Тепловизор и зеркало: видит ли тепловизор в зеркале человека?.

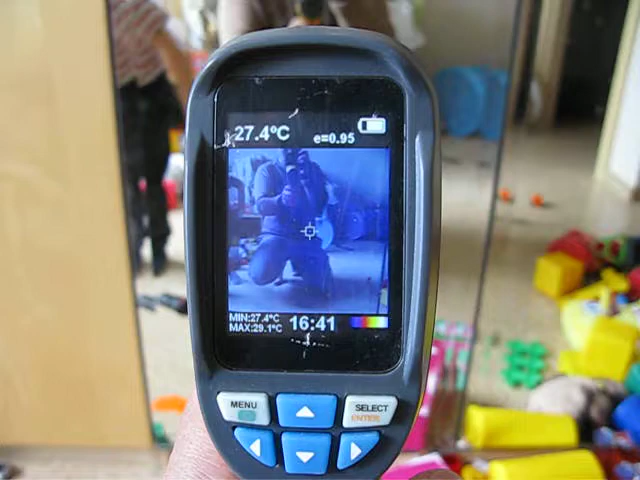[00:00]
On screen: spot 27.4°C, max 29.1°C, min 27.4°C
так видит тепловизор в стекле тепловое звучание человека или нет? нет, не видит.
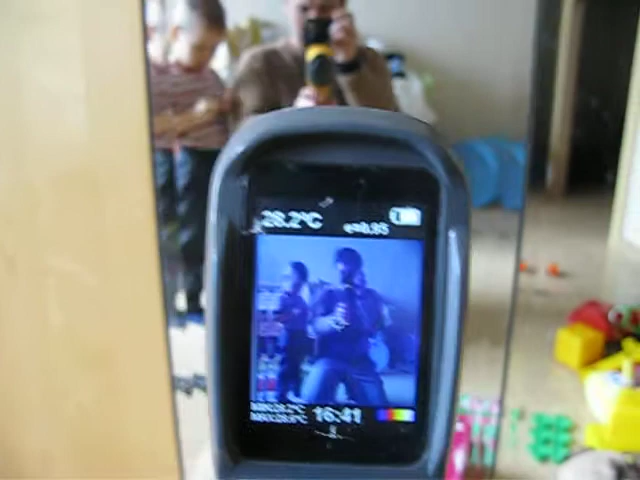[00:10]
Никита будь добр за тепловизор ручку внеси, чтобы люди видели что горячий. Давайте. Ну ручка помахай, иди сюда помахай вон там перед тепловизором руку сюда вот помахай.
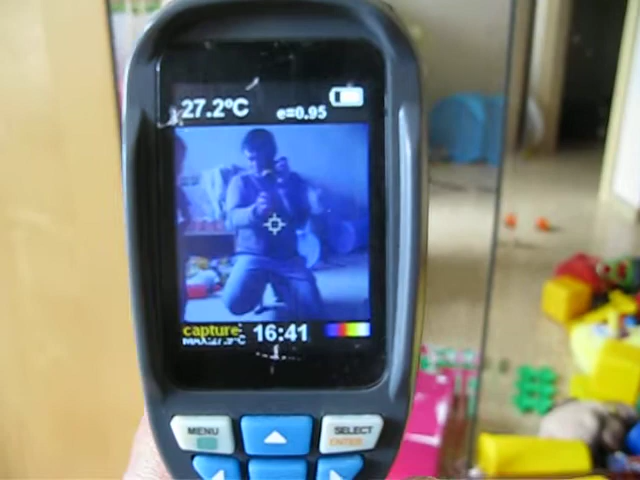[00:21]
On screen: spot 27.2°C
Тихо, ну вот просто поставь, веди туда вот так. Ну не маши, не маши, не просто вот видите вот горячая рука